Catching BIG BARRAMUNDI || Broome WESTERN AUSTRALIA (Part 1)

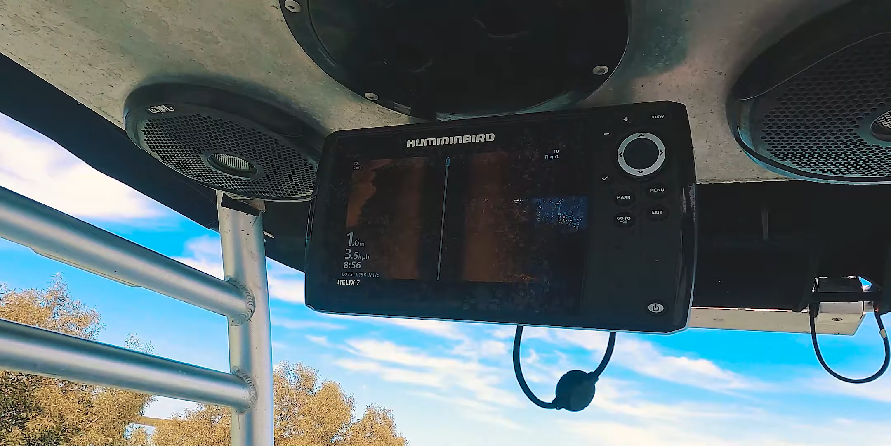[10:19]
This is a side scanner hummingbird.
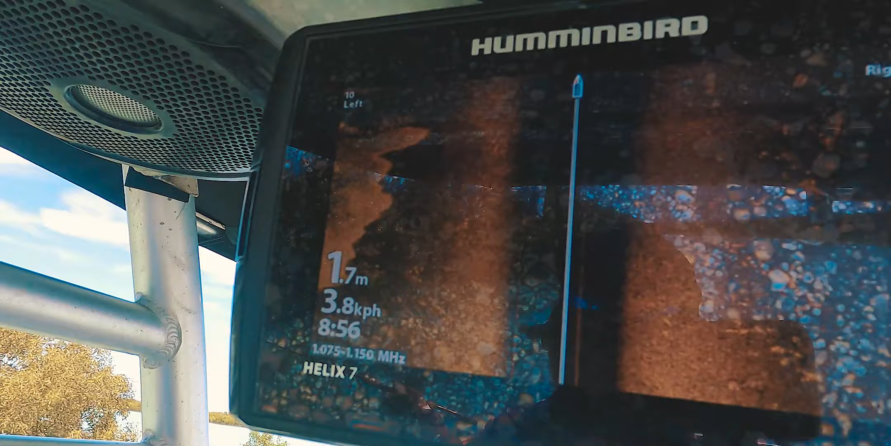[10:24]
On screen: depth 1.7 m
Yeah, mega scan. Mega scan. And what it does, it scans either side of the boat to about 7 meters, I think Adam said.